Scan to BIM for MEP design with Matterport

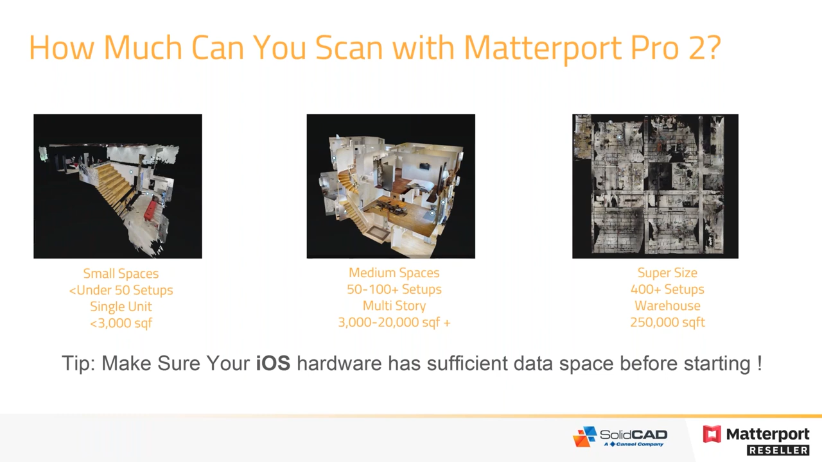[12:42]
So as the scans do get bigger and bigger, you definitely want to have a decent size, you know, iOS device, whether it be an iPhone 11 or a iPad Pro in order to support that data on your iPad or iPhone. So some of the other things that you get out of your Matterport scan, we'll come back to that in a moment. Again, we get that 4K walkthrough, that showcase. We'll take a look at a couple of examples. We can also request a schematic to the floor plan that Matterport Cloud can develop for you. And again, this is really rough black line drawings. The more advanced, more accurate representation of your scan would be the point cloud.
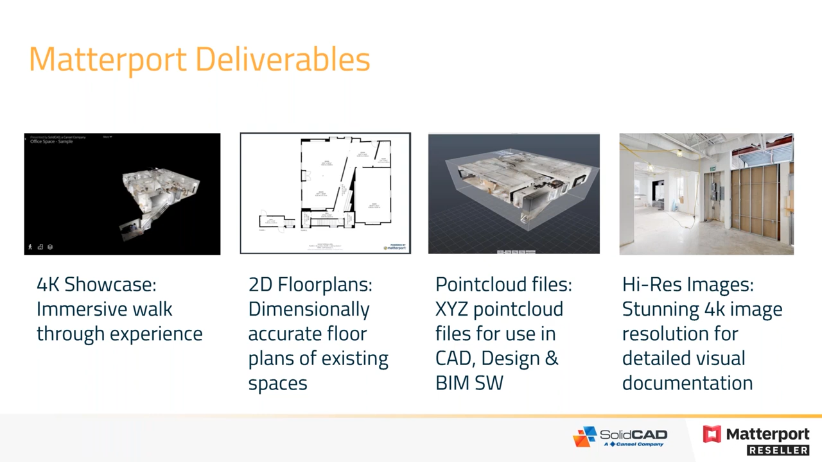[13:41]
And again, we can also get all the other high res images that we can snapshot throughout the walkthrough and use that for future marketing or facility management manuals or, you know, whatever requires 2D static images. So metric-wise, here's a nice little chart that you guys could, you know, look at later on.
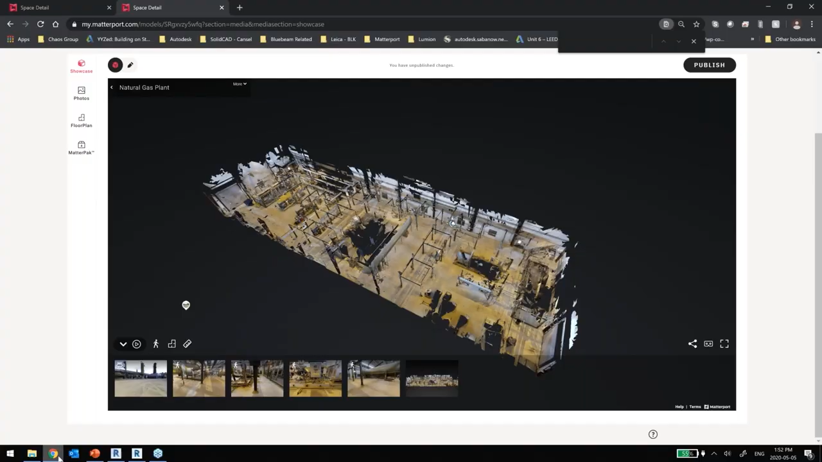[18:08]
So let me actually show you what this mechanical room looks like from my Matterport scan itself.
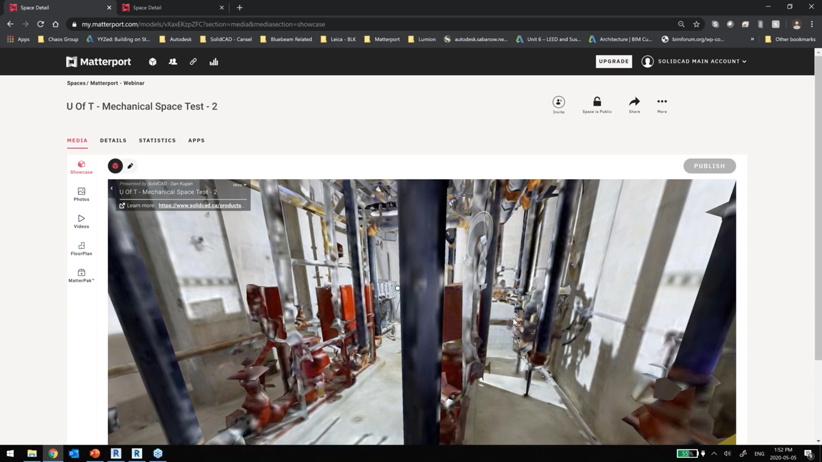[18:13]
So I'm going to zoom out here and here's the actual final product.
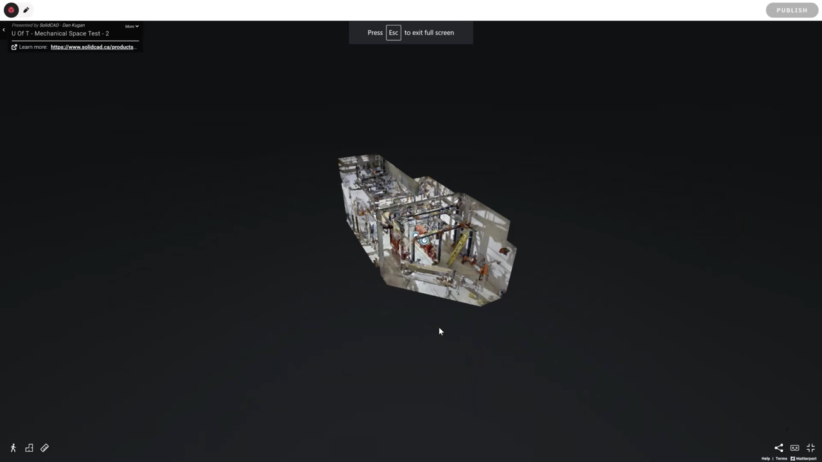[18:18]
So I'm going to jump right into this. So this room is, I would say, somewhere in the range of maybe 700, 800 square feet.
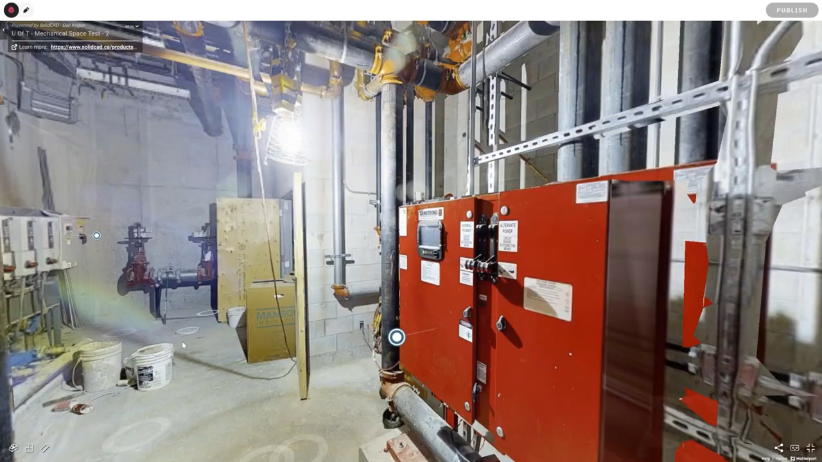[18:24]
You know, we've got some tall ceilings here and we've got a lot of piping going around here and some electrical equipment here.
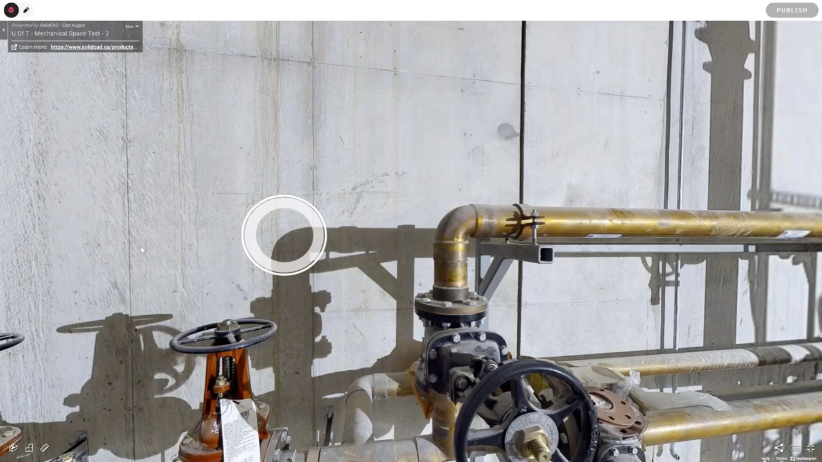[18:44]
And I'll try to move a little bit slow with the sweeps here just so you can see it and it's not going to appear choppy on it. But what we have in here is like all this visual information that we can easily share with our staff. You know, we can even go in here and we can take some quick measurements if we had to, you know, what was that concrete slab here? Well, it's roughly about nine and a half feet. You know, how much to that other side?
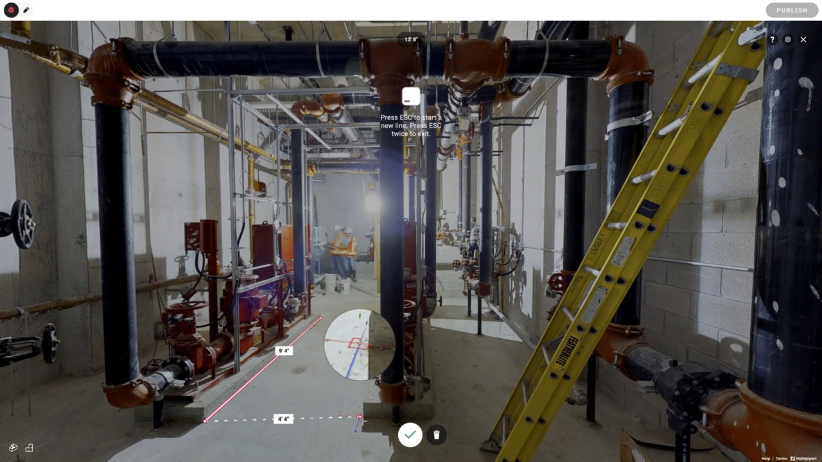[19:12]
Oh, that's about four, four and a half feet. And again, these are all schematic estimates. So this is a lot of information that you typically cannot get from just your, you know,
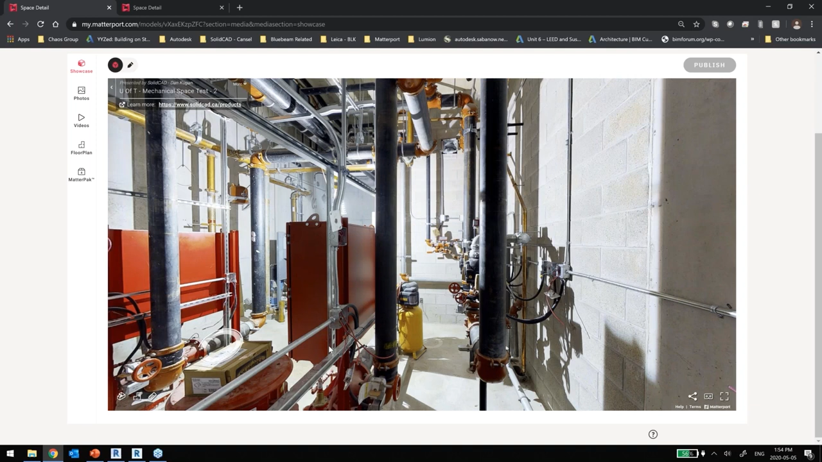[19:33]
Now we can also go in here with the Matterport system and zoom in on that and see,
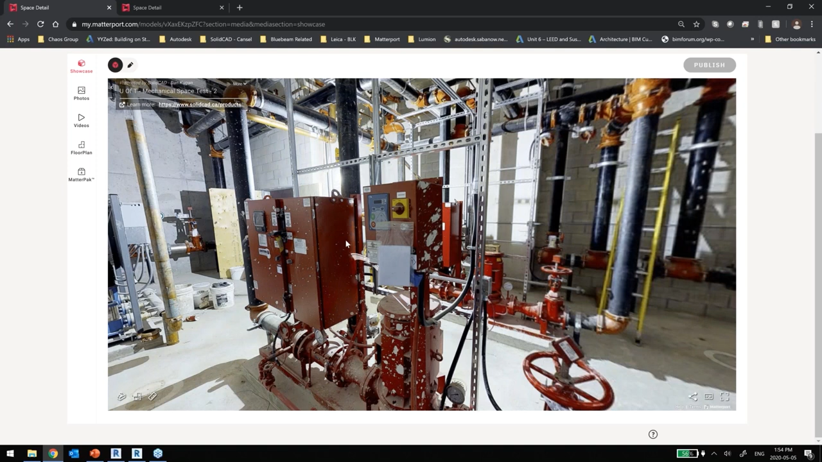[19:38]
you know, if there's any critical information. We can see some of the detail on that.
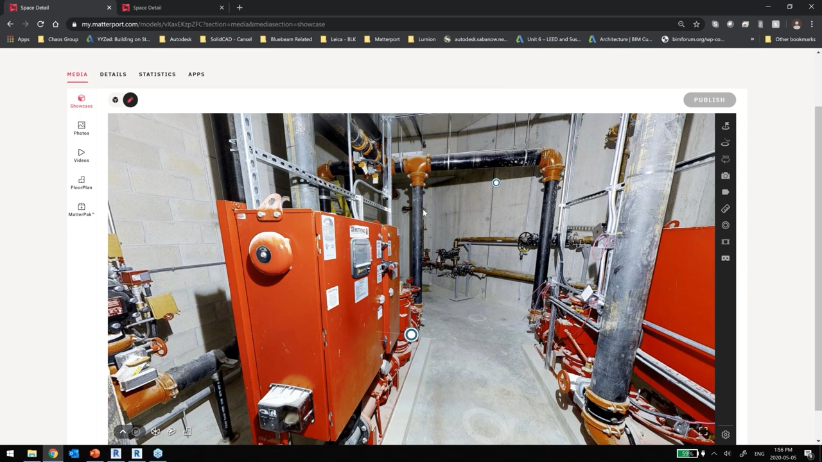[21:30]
I'm just going to move my web webinar dialog here so I can see it here. So we could take a tag, and from here we can add some additional information,
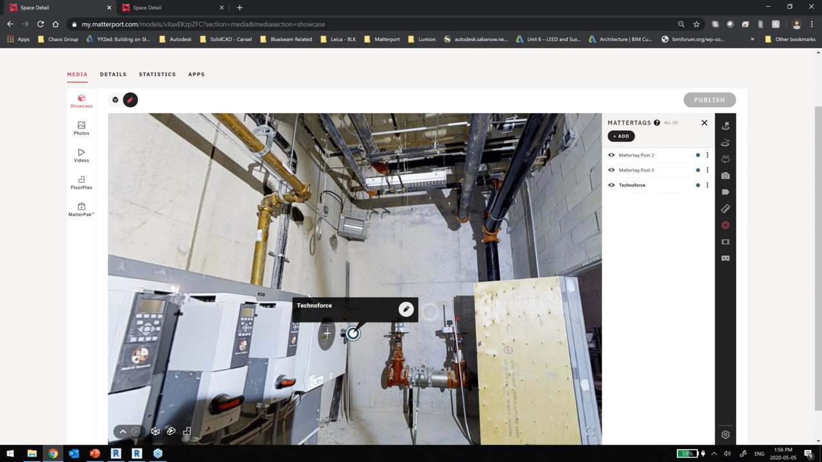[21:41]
requires replacement. So you can imagine if you're a building owner, if you're representing a building owner, that you can use even the Matterport system for dealing with some of your attenders with the trades.